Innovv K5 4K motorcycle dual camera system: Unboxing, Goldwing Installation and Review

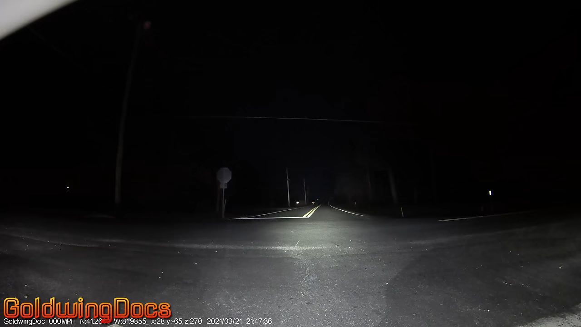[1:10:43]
At nighttime, the shutter speed slows down so everything gets a little bit of a smoother appearance. It has very good low-light performance.
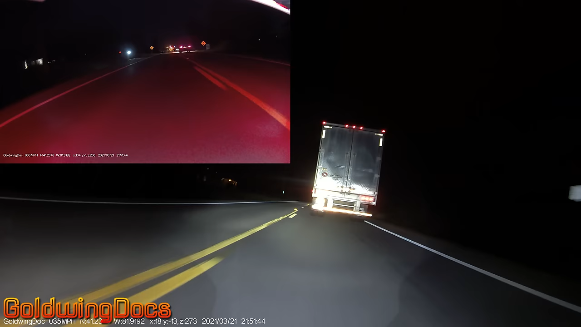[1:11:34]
There is a little bit of flare and internal lens reflection around bright headlights.
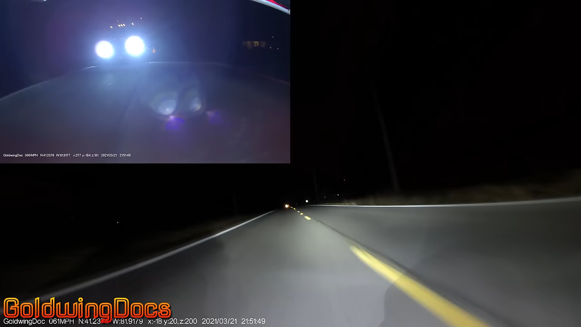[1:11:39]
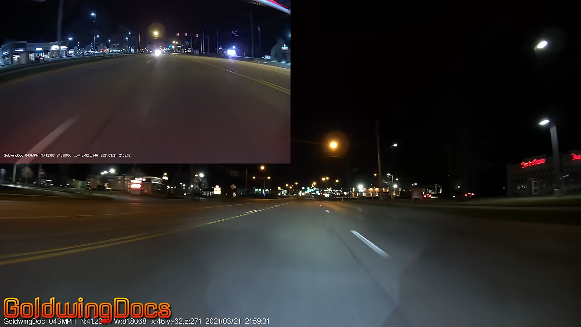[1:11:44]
Street lights and headlights in an urban area also have some flare, but again, low-light performance is excellent.
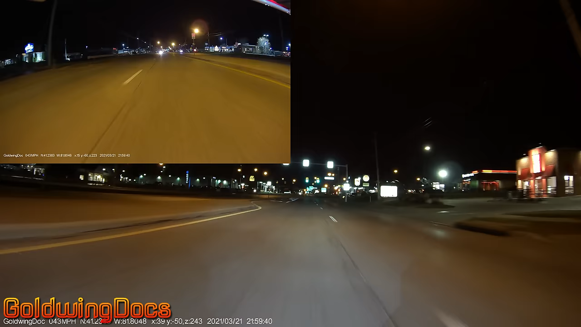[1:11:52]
Now let's have a look at some still frames extracted from the video clips.
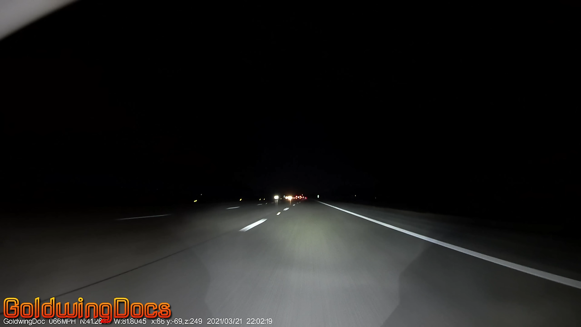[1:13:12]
At night, the highway picture lets you see far ahead. However, the rear highway pictures suffer badly from internal lens reflections from other headlights. In the urban areas, it takes good pictures, but with some lens flare and reflection.
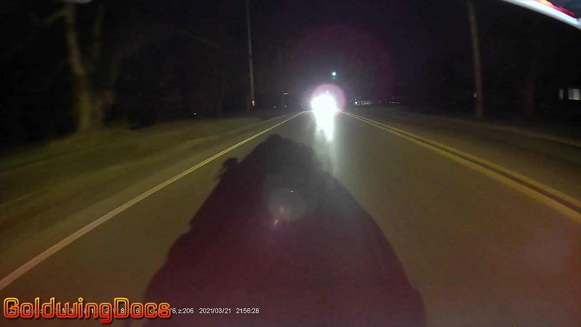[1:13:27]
And again, the rear camera suffers badly from flare and reflection from headlights.